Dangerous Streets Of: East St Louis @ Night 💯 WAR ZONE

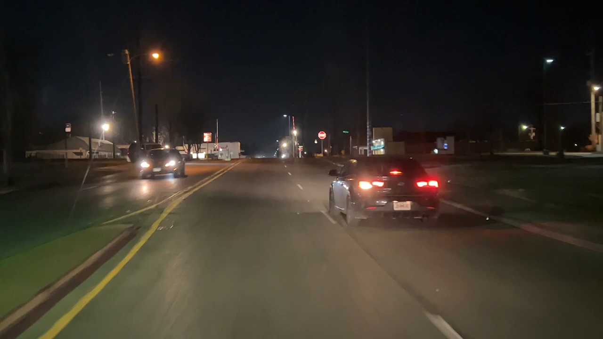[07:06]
Let's see if this car just rolls through. I'm pretty sure he's gonna fly through it. He's not gonna stop.
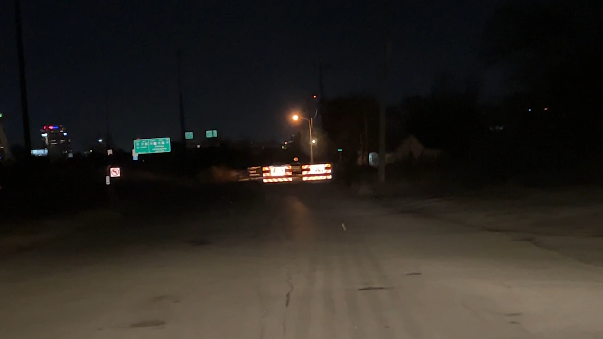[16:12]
Left or right? Did you see the road? It's blocked. Left or right? Yeah. And this is a one way. Shoot, that car kept going? Head southwest on South 13th Street. So what's that for? The potholes? Then turn left onto Tudor Avenue. That car you went. You have to get on. Turn left onto Tudor Avenue. Then turn left this onto South 14th Street.
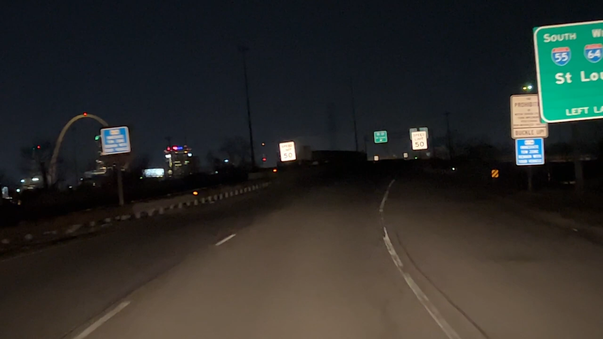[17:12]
Gateway to the Midwest. Keep left at the fork. Keep left, is it? Keep left. Continue for 3/4 of a mile. They haven't even painted this thing. You can't even tell where the road's supposed to be. There it is. Mm-hmm.